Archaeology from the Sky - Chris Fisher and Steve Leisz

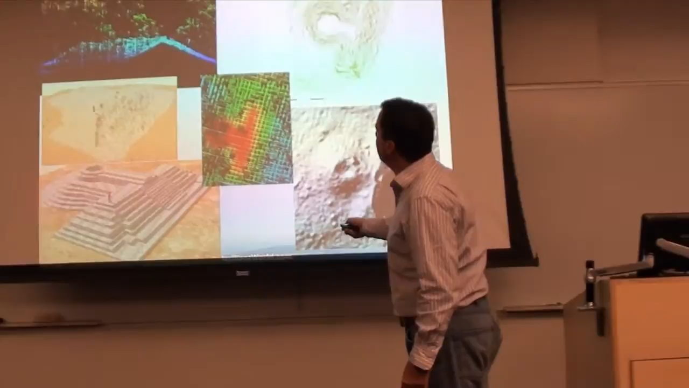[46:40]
This is a digital elevation model. All of this is fairly easy for me to understand. This is actually walking through the pyramid.
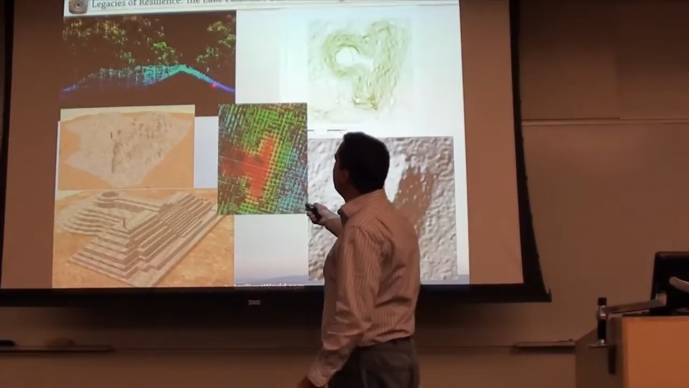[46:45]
So as you walk through it, you can walk through the profile. You can walk through the center of the pyramid.
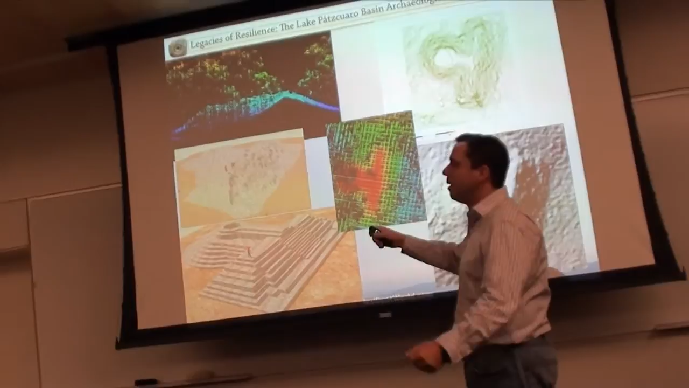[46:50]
You can walk into the middle and spin around and look at it. You can walk up the sides and down the sides and move around. This is the vegetation that overlies it. This is actually the pyramid down here in blue.
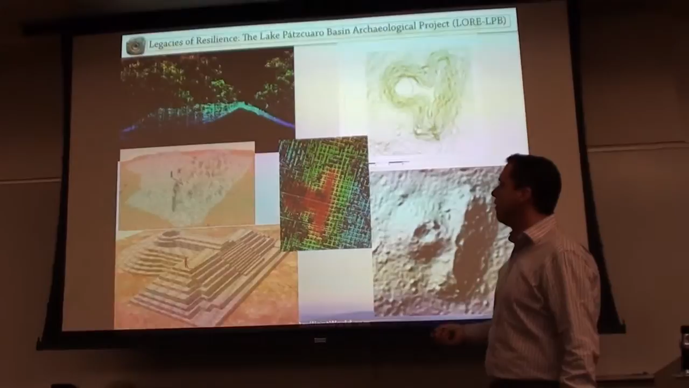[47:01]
You can take that digital elevation model from the LiDAR data and dump it into a 3D modeling program, which is what I've done here.
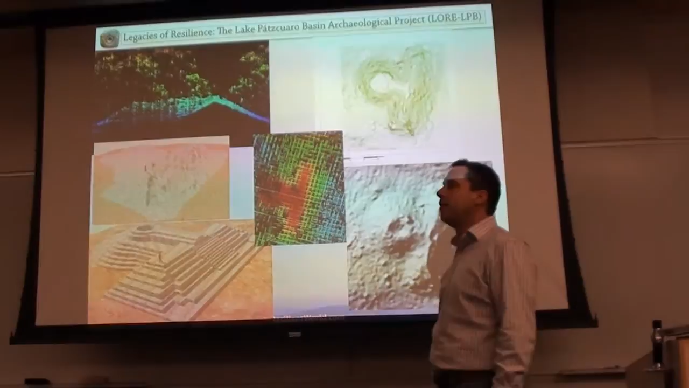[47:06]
So this is just Google SketchUp. It's now owned by Trimble. It's still free. Anybody can use it.
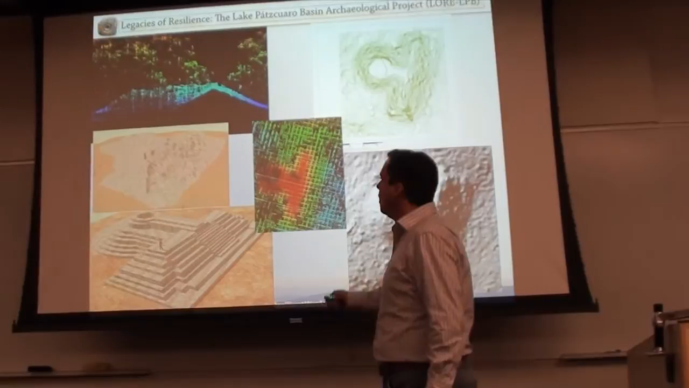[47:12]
This is what the actual LiDAR data looks like. And this is my architectural reconstruction based
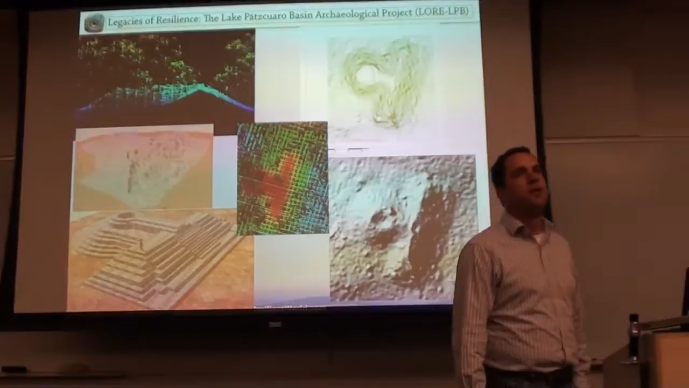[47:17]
on going out and walking around and looking at it.
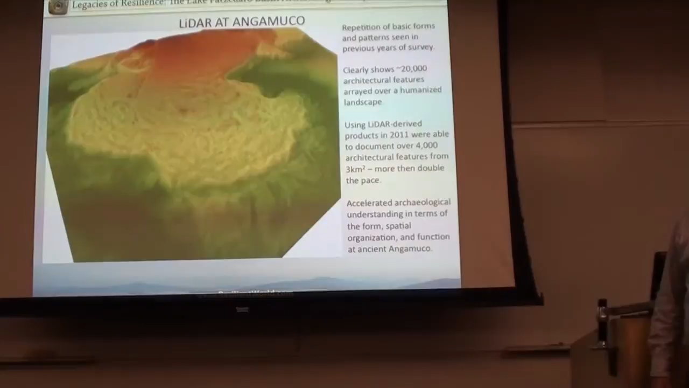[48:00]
Putting a scale bar on a three-dimensional image is fairly difficult. This is on the book go in its entirety as we understand it now, though it keeps going this way.
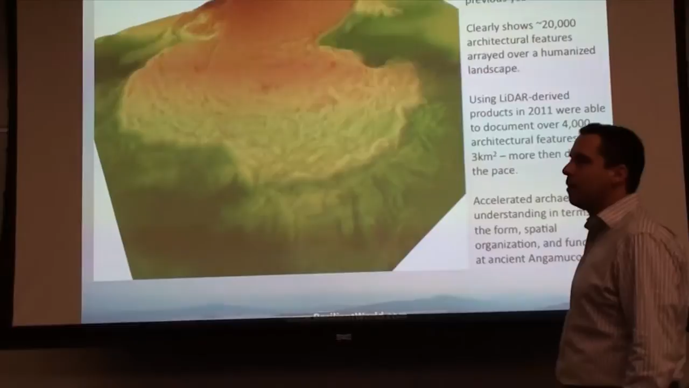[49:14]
Everything you see here is the city. Square plaza here, square walls, roads, whatever.
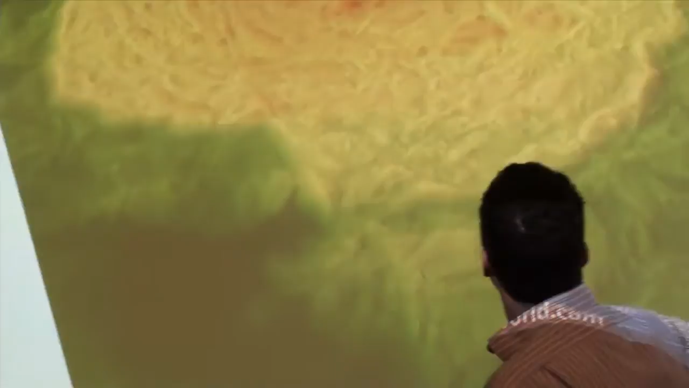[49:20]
I'll show you some other images here in just like one second that are much clearer. And honestly, I could talk about this for the next 20 hours. You know, we could sit here and go through the data and walk through it.
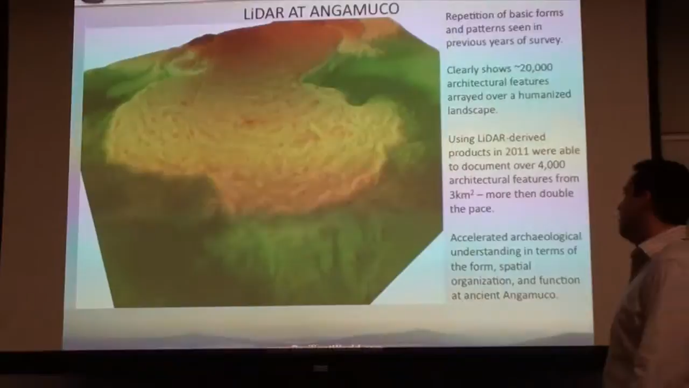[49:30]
And that's another issue with this LiDAR data, is how do we present it? How do we visualize it?